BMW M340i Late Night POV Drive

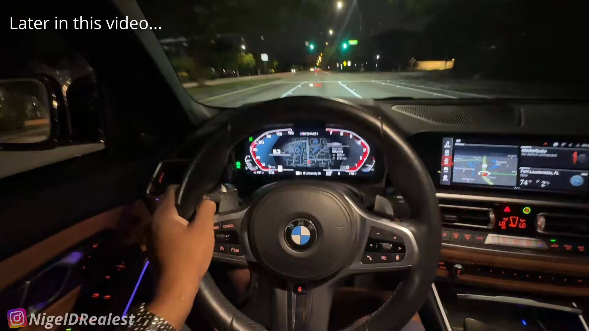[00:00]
What the hell? What is that? Yep, I was ready to Jaguar F-Type. Oh, that's a Lamborghini. Uh-uh, what is that? Oh, Audi R8.
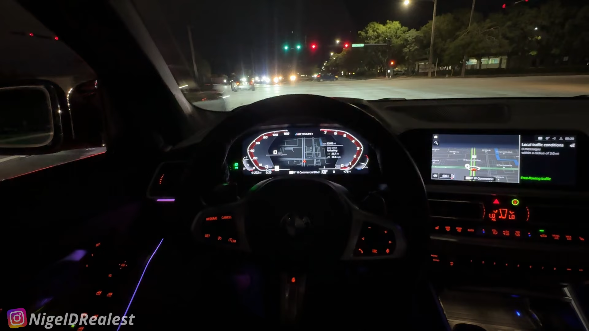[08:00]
like overall the three being a three series for the three series um for its class this car man this this is amazing bro there's a cop over there
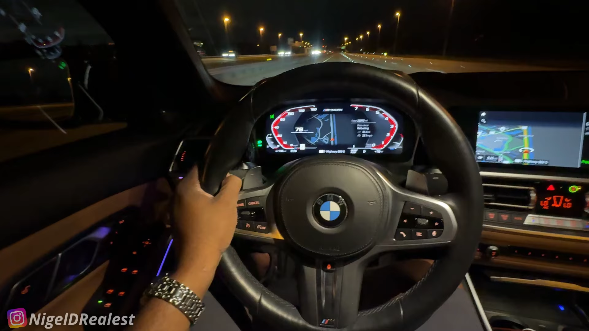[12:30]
This is nice. This is nice. Oh, the only thing I don't like about this car right now, really, is the fact that it does not have tints.
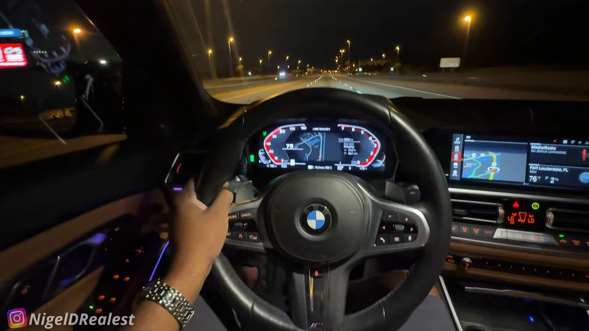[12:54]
I feel weird in a fishbowl shooting this. You know, you just look over and you see a guy holding a phone. Oh, why did this guy turn on his brakes? Why the hell did this guy flash, man? Oh, that's a Lamborghini. Oh, what is that? Oh, Audi R8.
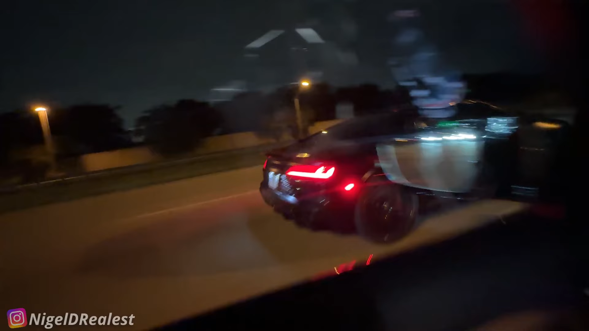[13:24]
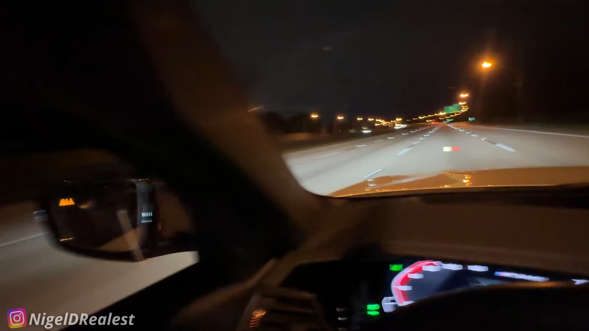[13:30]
Oh, he could have left a long time ago. Oh, that Audi R8 played. Hey, don't do it to me like that, man.